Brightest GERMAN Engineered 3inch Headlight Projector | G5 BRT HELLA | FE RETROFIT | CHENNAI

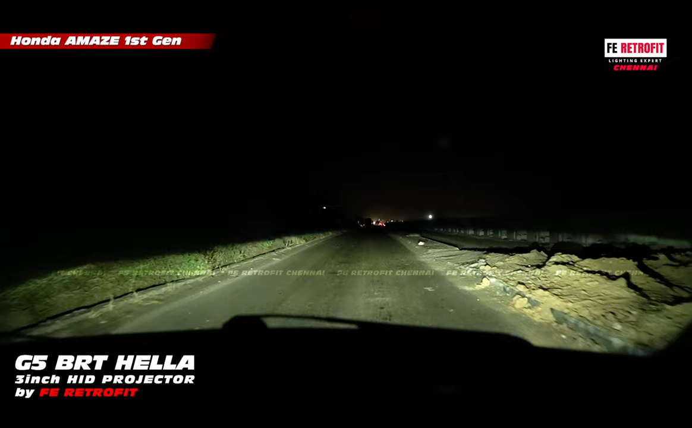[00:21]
There are the top most projector. It's a new projector. If you go on the highway, you can see it in the sky. You can see it in the sky. If you want to see the projector, you can see it in the sky. All right.
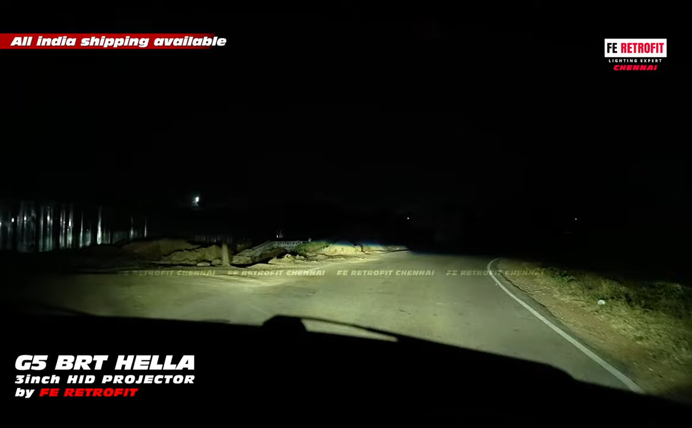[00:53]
I think it's going to be covered in the water. There is a wide projector in the factory length. A wide output and a clean output.
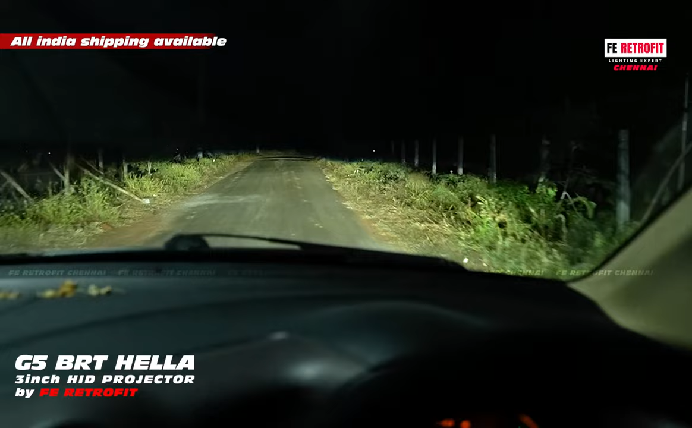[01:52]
The side is very wide, so you have a light on the corner. This is the purpose of the light. This is the same projector. Let's see the projector again. Let's see if you travel 100m or 200m. I don't know how much this is. Actually, it's a marketing gimmick. You can see light travel at a certain point.
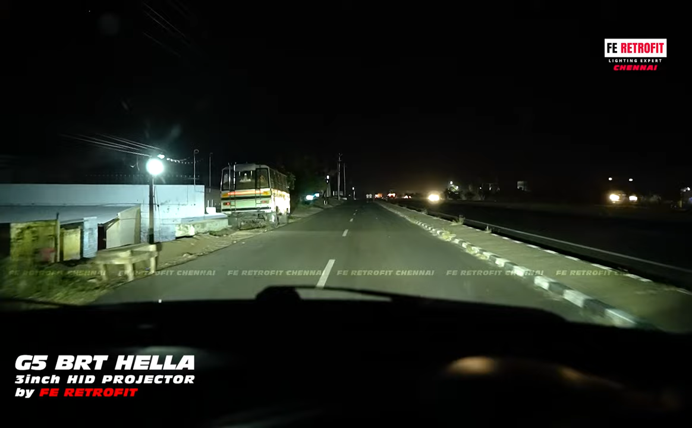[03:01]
It's dark but if you walk around the street, you know this is the real concept. If you see that the light is in 15 to 20m, you can see that the light is off low vision. You can see the difference.